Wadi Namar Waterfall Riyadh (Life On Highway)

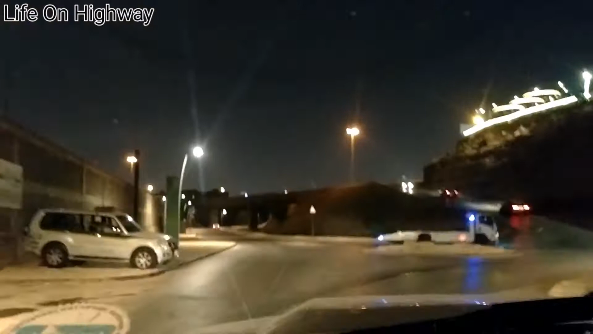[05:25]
یہ ہیں یہاں سے اب یہ ٹرالا آگے جا رہا ہے تو بہت سیلو چلانا پڑے کیونکہ پتا نہیں کبھی یہ بھیک ہو جائے